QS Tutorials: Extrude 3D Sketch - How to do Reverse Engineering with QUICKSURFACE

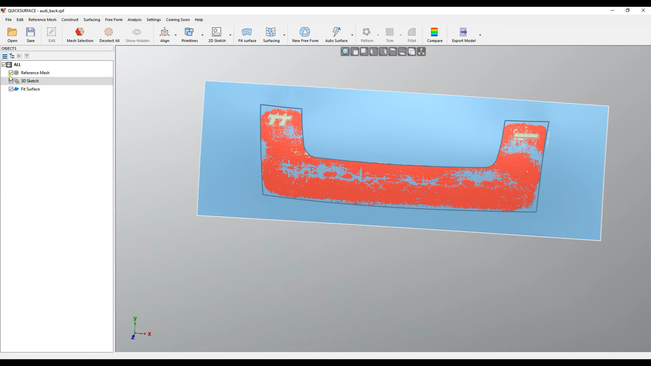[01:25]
I'll have the mesh for now and what you can do in